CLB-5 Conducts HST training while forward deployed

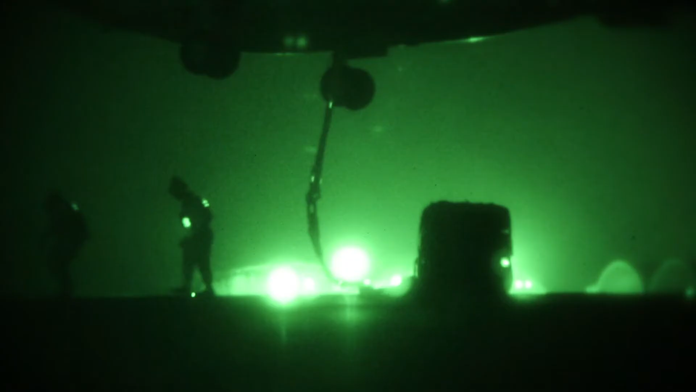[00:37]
communications to Marines that are on the other side of a mountain.
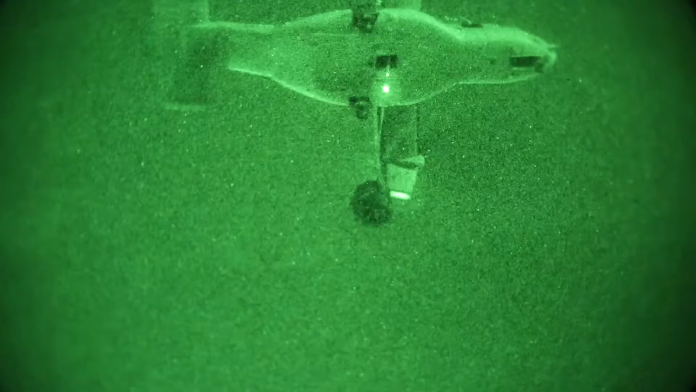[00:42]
We can hook up Humvees and other comm equipment up underneath helicopters and get them up there. The logistics request will be put in, brought up to us.